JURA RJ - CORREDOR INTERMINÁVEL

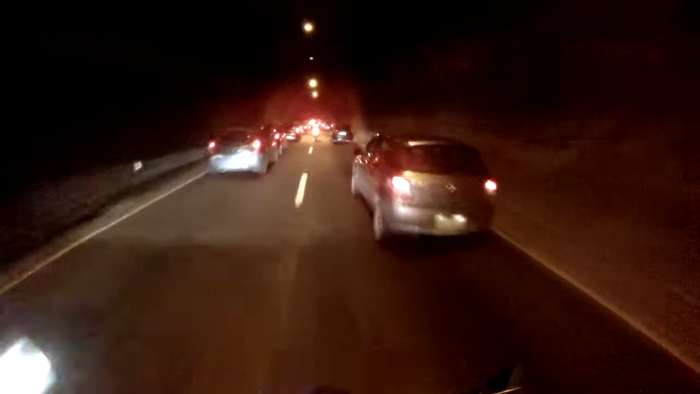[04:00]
Vamos farolando sempre. Vamos devagarzinho aqui na manhã do gato. Túnel, corredor, não é brincadeira.